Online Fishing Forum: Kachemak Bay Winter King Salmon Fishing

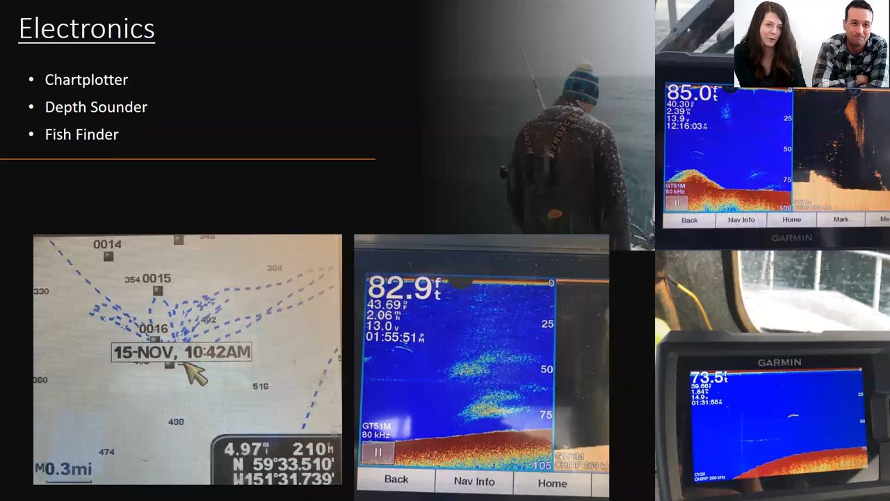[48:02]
different though and shows fish differently but it's definitely helpful if you see something that looks like that picture of that fish target in the lower right you better move your gear to that depth really quick with that one um yeah we actually caught that fish after seeing that mark dropped it down and it was a great
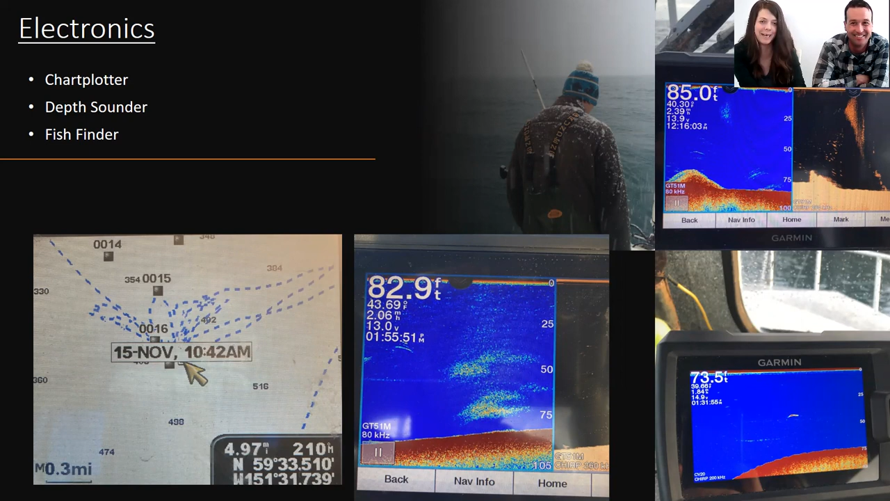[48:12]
king so it doesn't it actually rarely works out that way but you better try